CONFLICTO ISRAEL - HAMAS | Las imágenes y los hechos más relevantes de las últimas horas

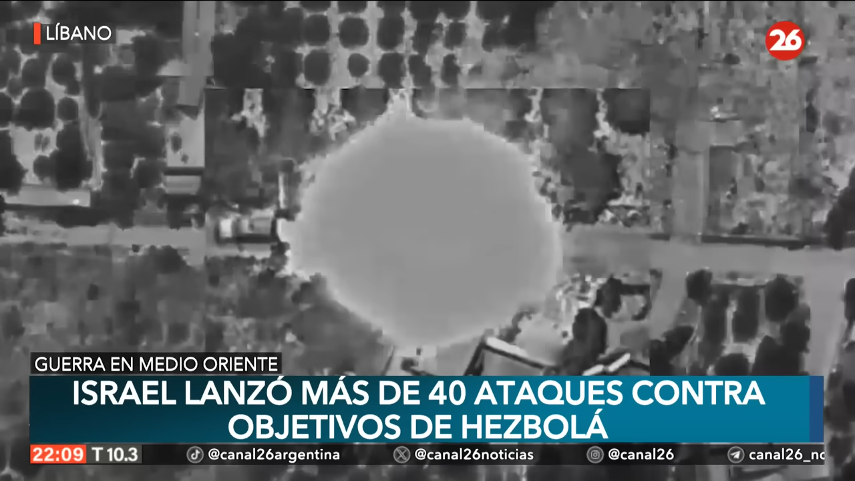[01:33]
Las fuerzas atacaron estructuras militares donde operaban terroristas e importantes activos pertenecientes a Hezbollah, así como lanzadores utilizados para disparar desde el Líbano contra el territorio israelí.
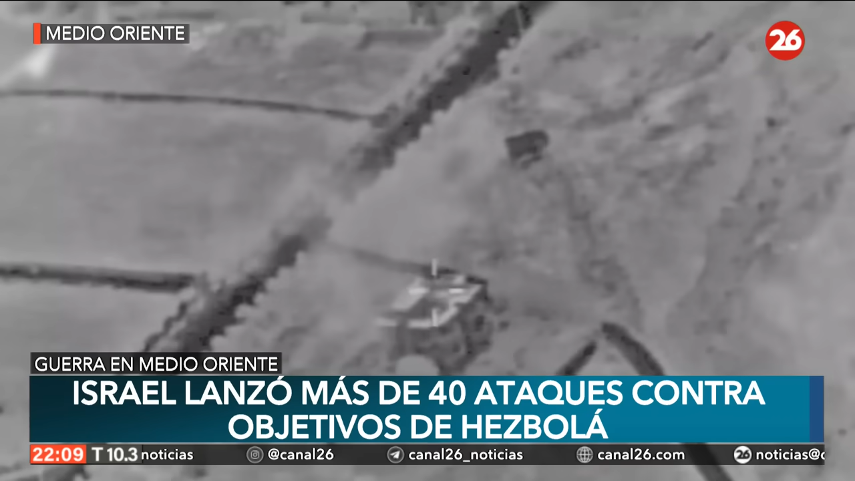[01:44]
Asimismo asegura que en esta serie de ataques logró destruir unas 10 células del grupo chií y matar a unos 4 combatientes. Nuestros aviones atacaron un lanzador de misiles
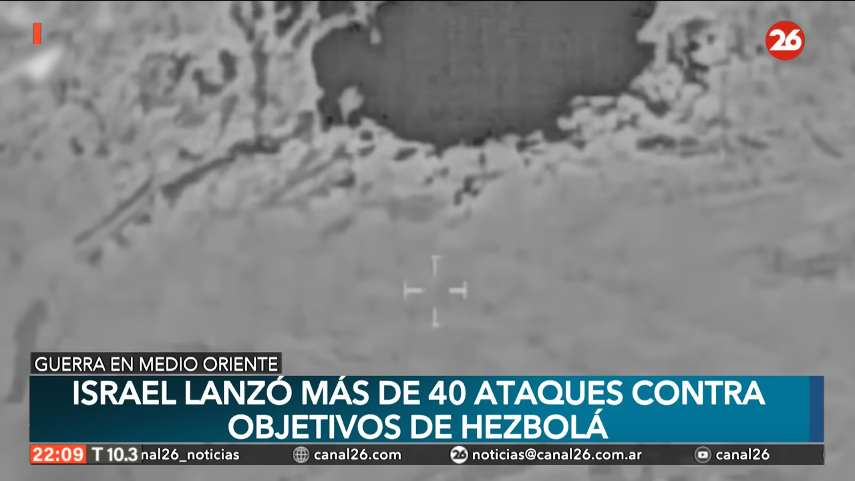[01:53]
tierra-aire utilizado por la Unidad de Defensa Aérea de Hezbollah en respuesta a los intentos de la organización de impedir las operaciones aéreas de nuestro ejército.
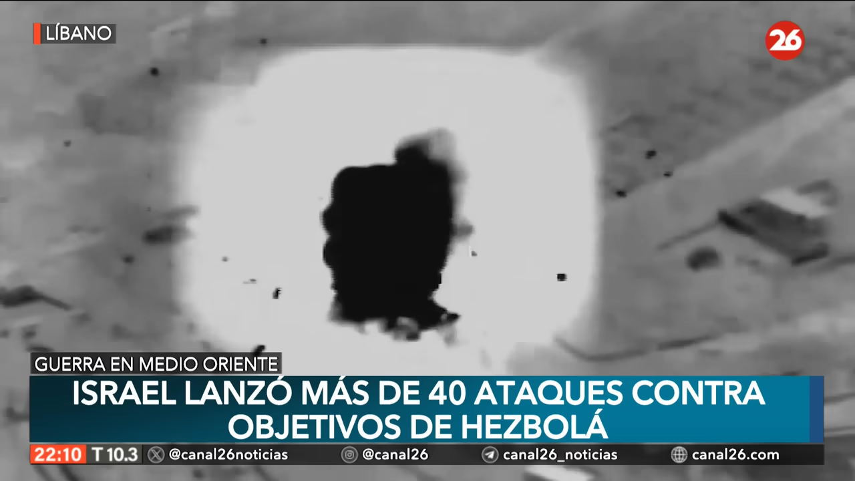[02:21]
en el sur del Líbano. La mañana de hoy, las sirenas antiaéreas han sonado al menos unas 6 veces en tan solo 20 minutos en algunas ciudades del norte de Israel como Kirat Shumona, Telhai y Metula, donde sus residentes fueron evacuados hace más de 7 meses por la supuesta filtración de al menos unos 3 drones lanzados desde el territorio libanés, según informaron medios israelíes.